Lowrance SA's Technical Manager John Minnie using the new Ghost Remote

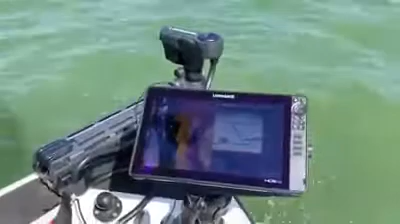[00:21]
that came in. So they're available from your local dealer. This little remote can do anchor hold, it can do heading lock, it can jog you one and a half meters either side. So yeah, they're available. I just wanted to show you guys on this HDS 16, a screenshot I took when I fished with this 83-200 HDI that's built into the nose cone.
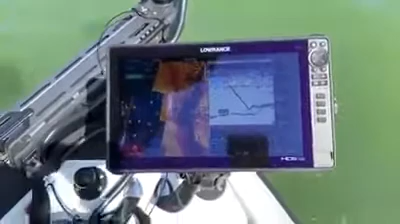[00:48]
And you can clearly see my bait going down and the fish coming up to hit my lure.
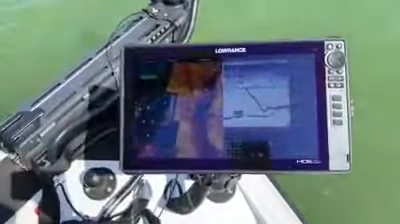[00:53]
So yeah, we were lucky today. We've got five fish in the bag, points on the board. So yeah, phone your local dealer and inquire about the Ghost. So yeah, there's no fish here. So I'm going to show you guys how World Warwick is coming up. So we're going to show you guys out. So we're just going to show you guys what you're talking about here.